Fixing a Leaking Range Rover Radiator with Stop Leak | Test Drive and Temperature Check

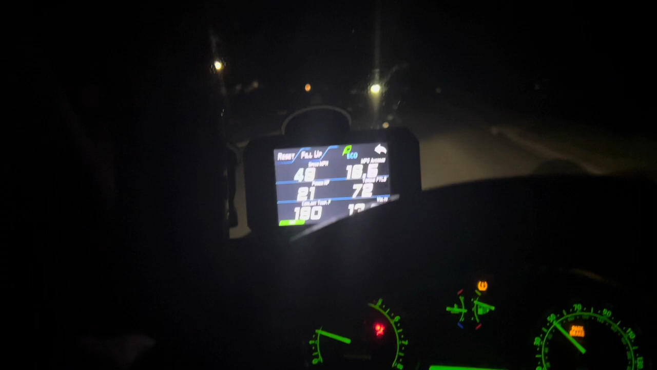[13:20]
and look at the temperature, it's 190 degrees. It is actually really great, and I'm actually going a little bit slightly uphill, and it's 190 degrees Fahrenheit. But watch what happens if I turn AC on,
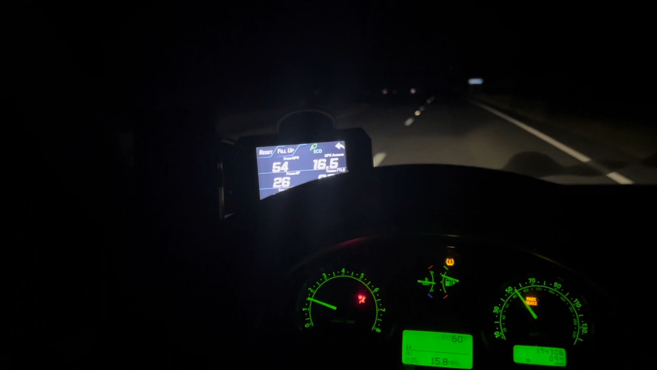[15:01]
So I'm still just, you know, going at a constant speed here. So like, I mean, at this time, temperature did not increase, but I did actually have it increased all the way to 202 temperature. This is why I decided to make this video, because I was testing it prior to making a video. So it's 190 right now.
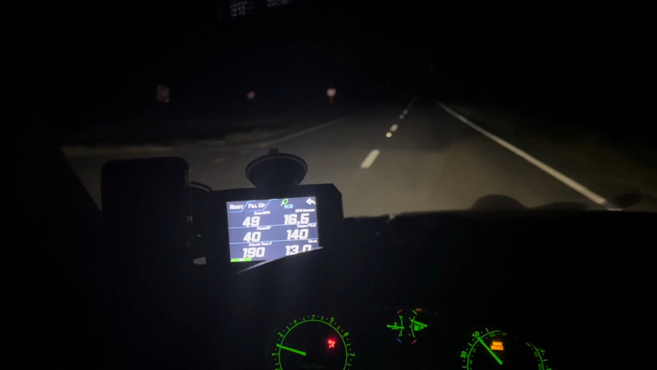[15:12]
It's a very minor incline with AC being on, but I mean, I only have it on speed one, which is just a blower motor, so technically that should not matter.
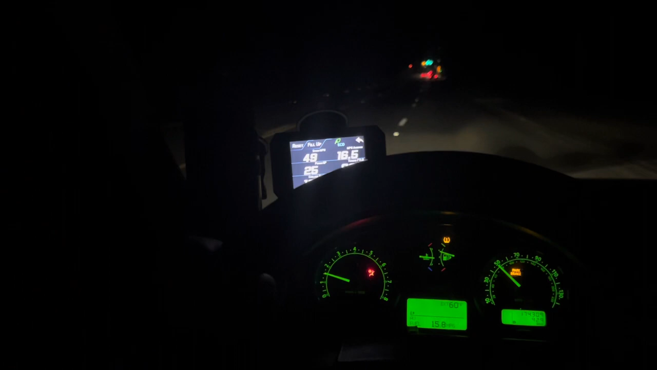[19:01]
So I know right now the test seems not that great. I mean, just because of just all of this up and down, and you could easily think, well, going downhill, obviously the temperature's gonna go down, and going uphill, it's gonna rise a little bit, even though they're very, very little hills. And right now with AC being off, it's only showing like 194. So let's see. But either way, guys, I've tested it off camera, and it was fairly just a straight road.
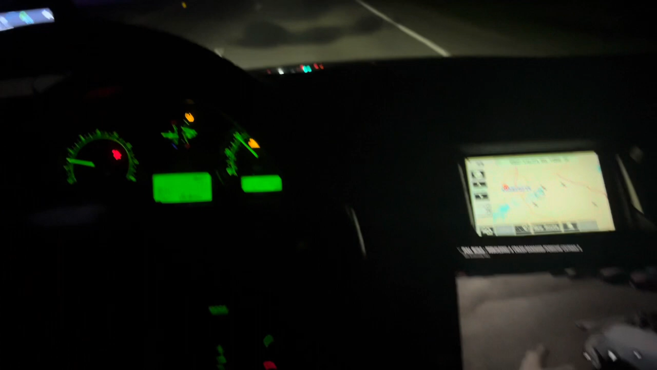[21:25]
So that is that. So that's going to be inaccurate. I mean, now we got some regular type of driving here. Temperature is like 194, which is about what we're getting with AC being on.
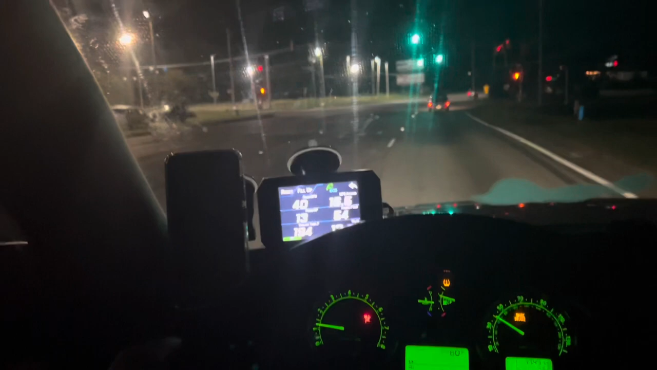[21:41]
But right now it's staying around like 194 with AC being off. So this is just normal type of driving.
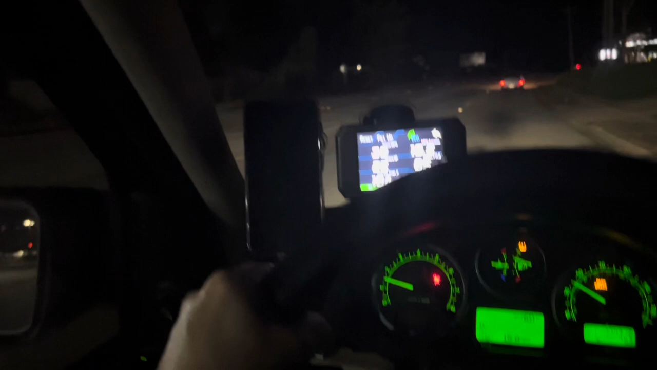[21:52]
And now it's 192. But anyways, guys, thank you so much for watching. Take care of yourself and see you guys in the next video. Bye-bye. Hey, guys. In today's video, I'm going to be trying to do like a little test. And the test is going to do with what's better for the car, car's temperature, if you're having some overheating issues.